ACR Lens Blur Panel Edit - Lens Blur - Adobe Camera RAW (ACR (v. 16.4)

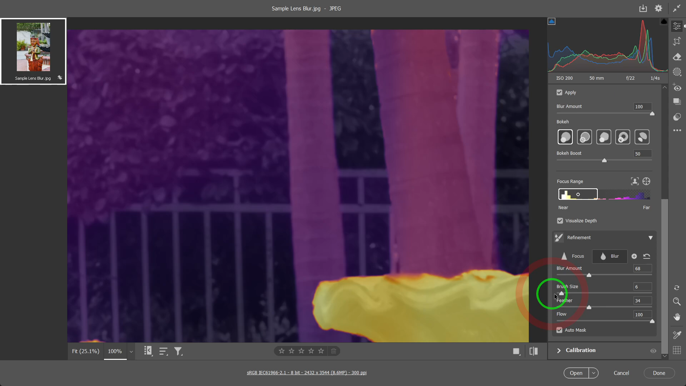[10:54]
Okay, now, the effect is too strong. Okay, so you want to back it off by the blur amount. Now, if you make a mistake, you can hold down the on in it, option key in Mac, and subtract.